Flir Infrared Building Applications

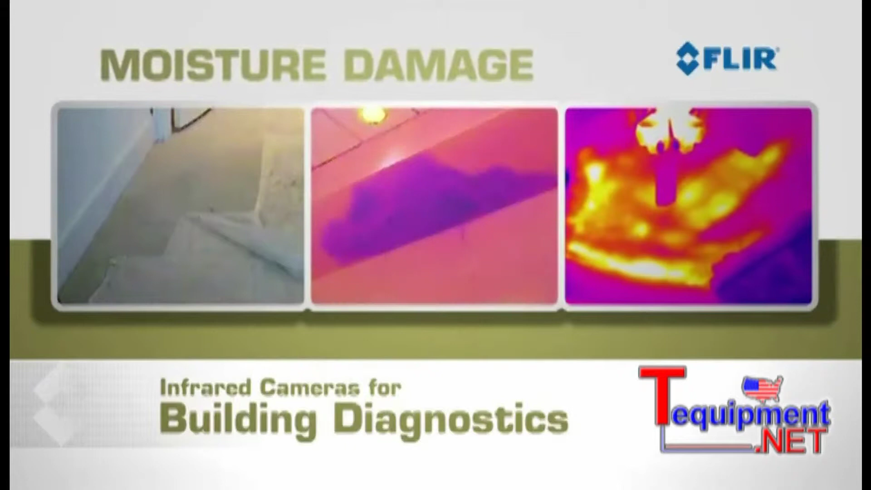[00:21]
energy loss and electrical problems quickly and easily.
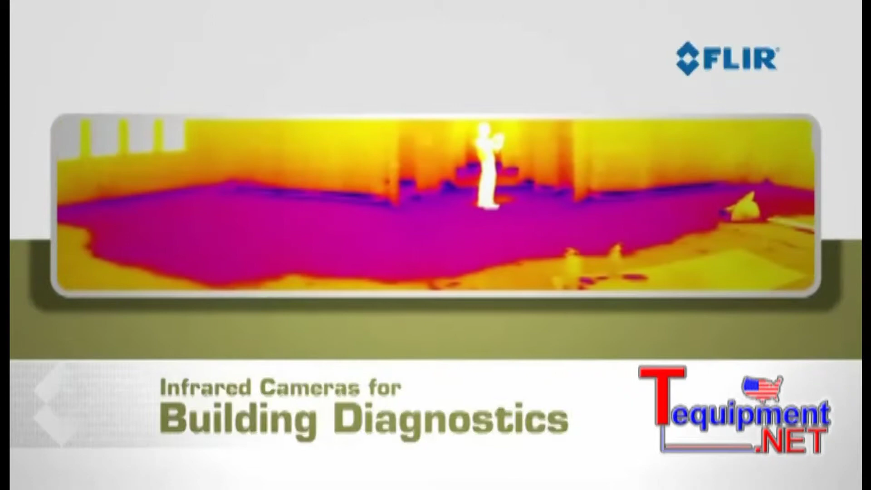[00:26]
FLIR cameras give you the power to find and document water damage to floors,
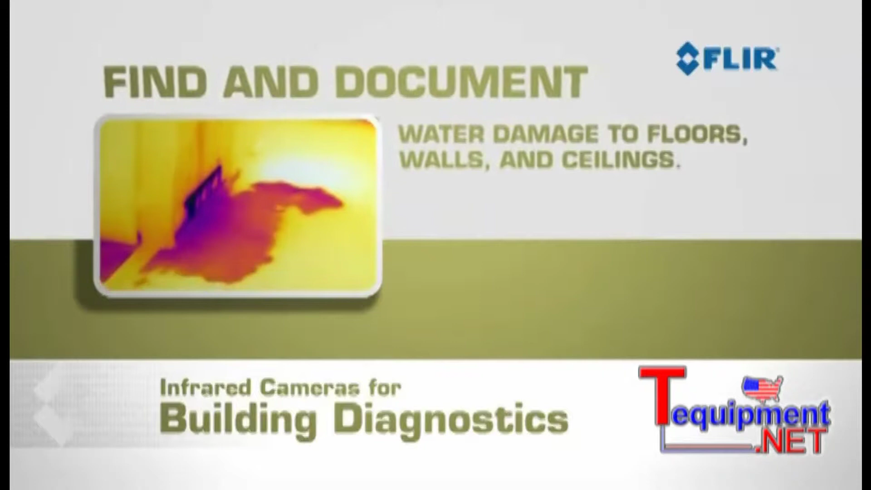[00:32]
walls and ceilings and they let you monitor how well things are drying out.
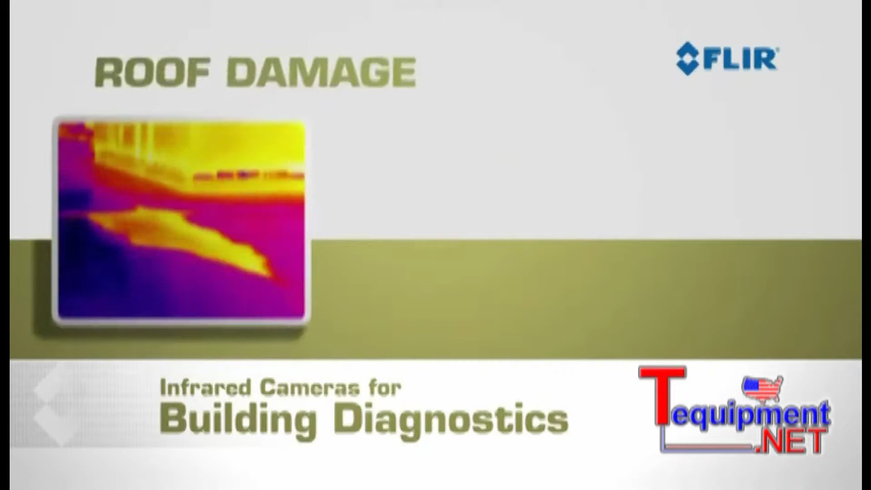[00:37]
With FLIR cameras you can find roof damage, missing or poorly installed insulation,
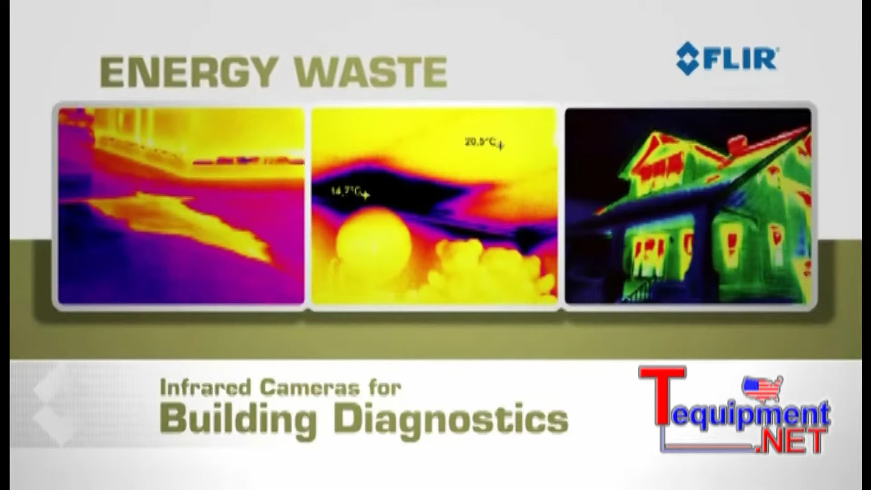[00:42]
energy waste and problems with heating and air conditioning systems.
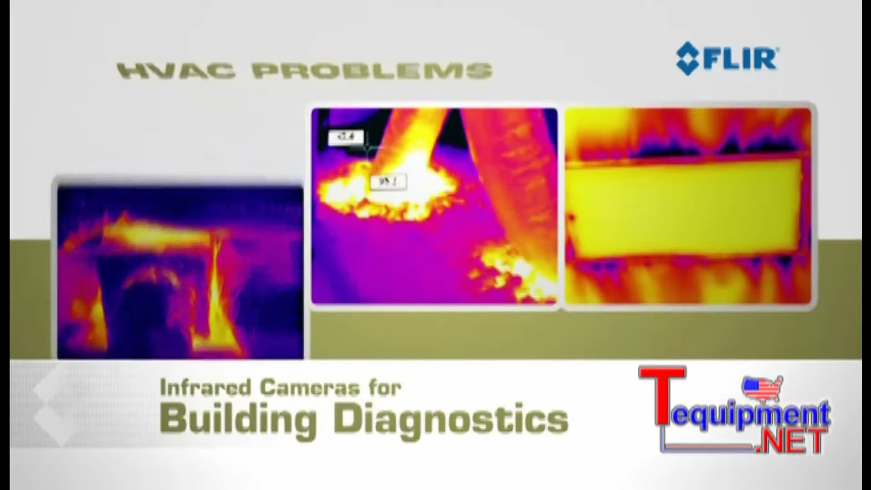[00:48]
With thermal imagers you can even see blocked plumbing, leaky pipes and electrical problems.
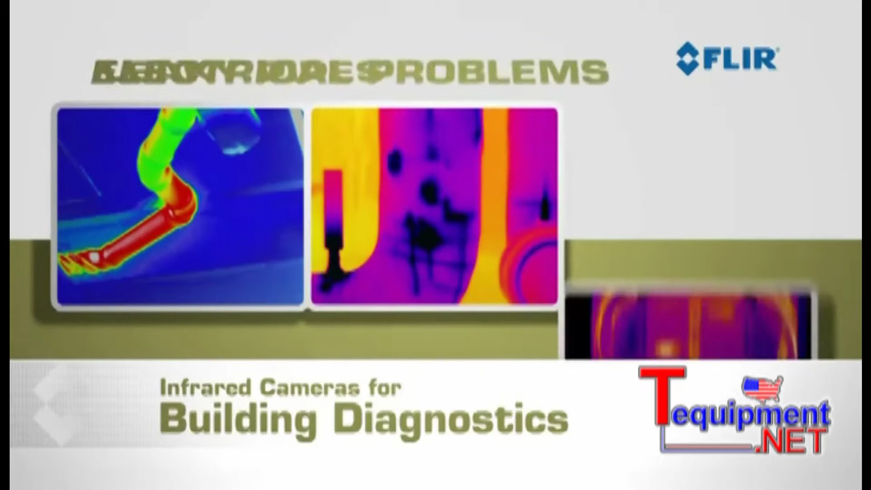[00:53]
You can instantly capture high quality thermal images that document
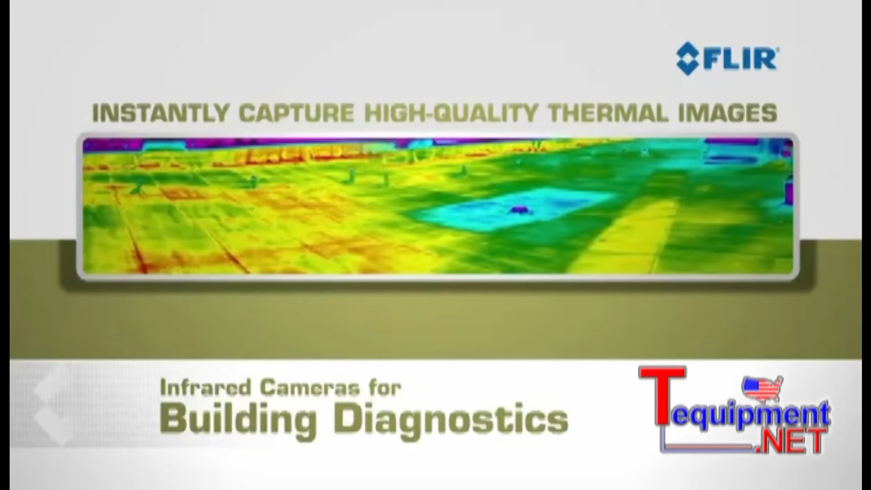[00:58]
the extent and severity of damages so homeowners and claims adjusters can have the facts they need to make well informed decisions about repairs.
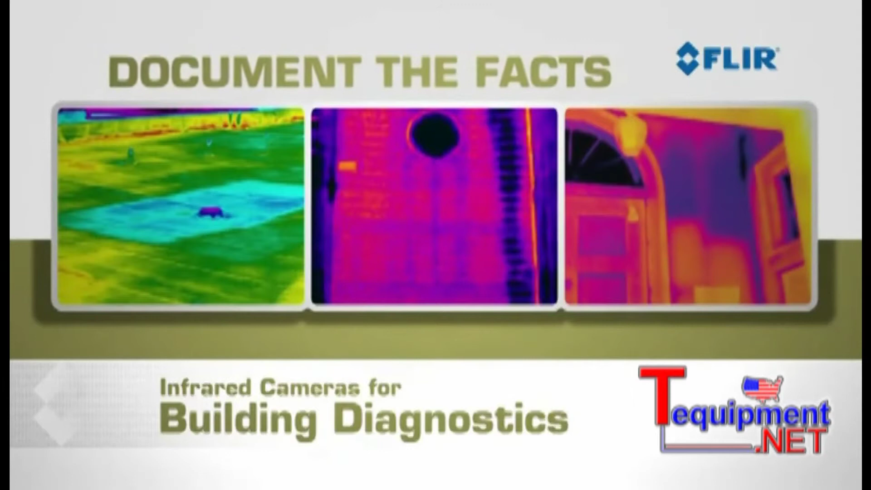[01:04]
Thermal imaging also lets you prove your repairs are quick, precise and cost effective with minimal teardown, labor costs and disruption to your customers daily routine.